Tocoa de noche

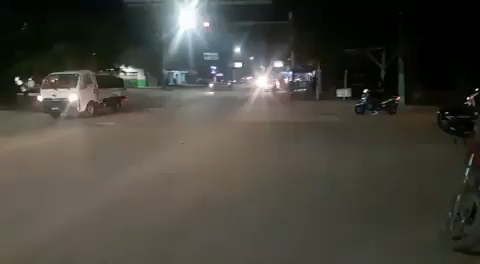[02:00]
un tráfico bastante lento, no así los que van hacia el centro de nuestra ciudad.